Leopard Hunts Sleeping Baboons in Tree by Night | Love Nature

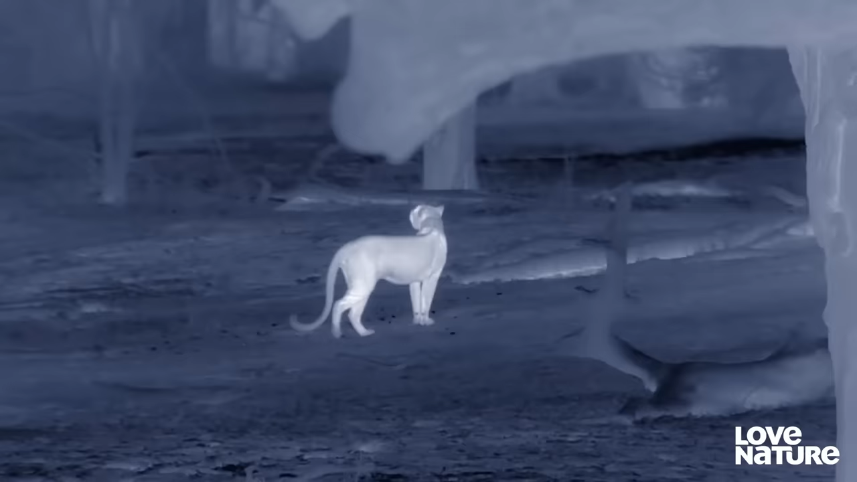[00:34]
The leopard knows exactly where they are.
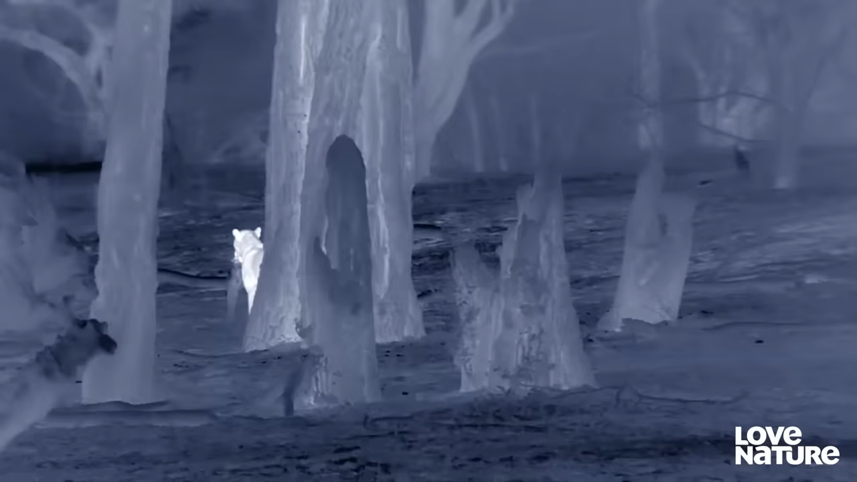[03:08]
The commotion draws in other hungry predators, hyenas.